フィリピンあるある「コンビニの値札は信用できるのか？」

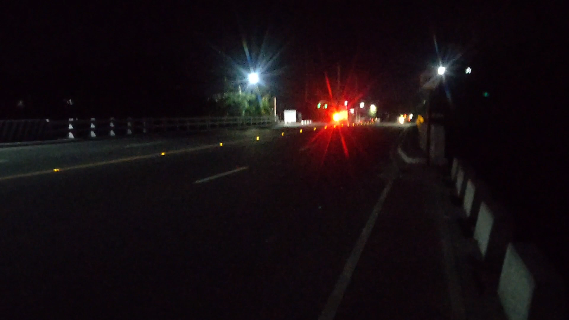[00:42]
で、去年来たよりガソリンスタンドが倍ぐらい増えてましたね。あ、見えてきましたね。
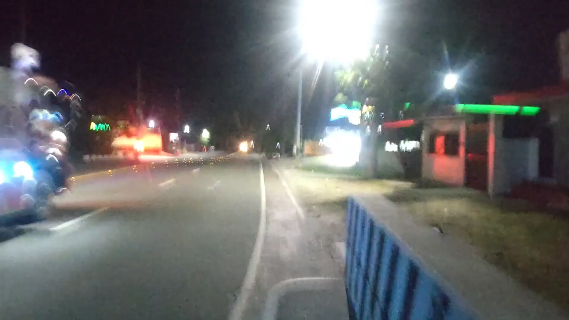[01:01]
はい、こちらのスタンドのセブンイレブンのマークは見えないですけど、はい、
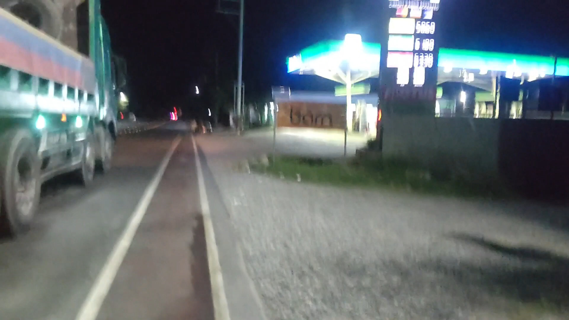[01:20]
渋滞してるときはこの店を出れなくなったりするんですよね。